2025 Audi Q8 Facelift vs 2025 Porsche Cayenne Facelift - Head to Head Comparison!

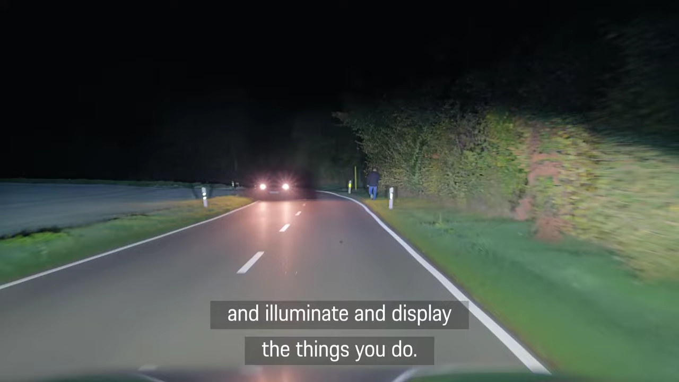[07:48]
und die Dinge aufhellen und darstellen, die man sehen will.
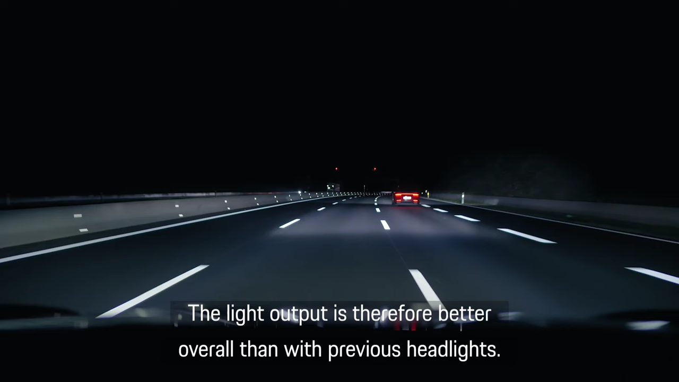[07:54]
In Summe haben wir damit eine deutlich bessere Lichtausbeute gegenüber den bisherigen Scheinwerfern.